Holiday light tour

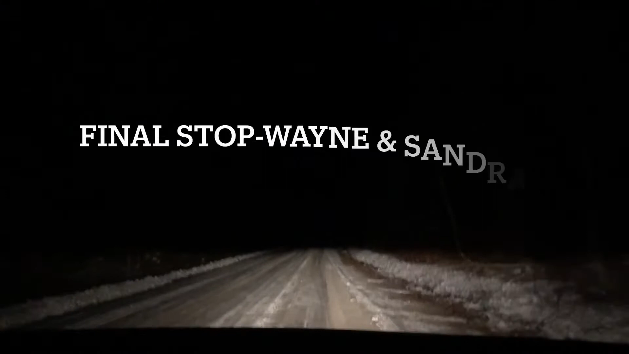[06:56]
This is not normal. Who lives out here? Someone who watches my videos.
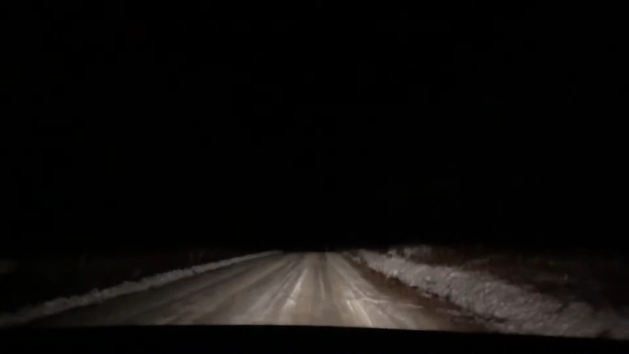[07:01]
What else am I gonna do? Oh my God, doesn't this just give me a chill right to my core? I don't mind this. Well, if I let you out of the car, would you? If you stayed with me. I wouldn't. I couldn't. This is terrifying. Do you think you can go around back? Suffering Jesus.
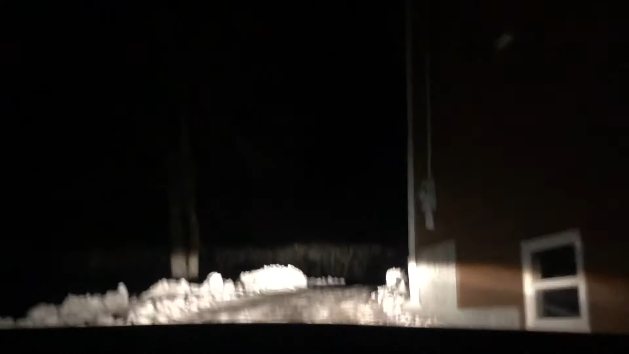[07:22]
Thank God I got those snow tires. Is this a driveway? Oh my God, they got a burn back here. Where's the house? Right there.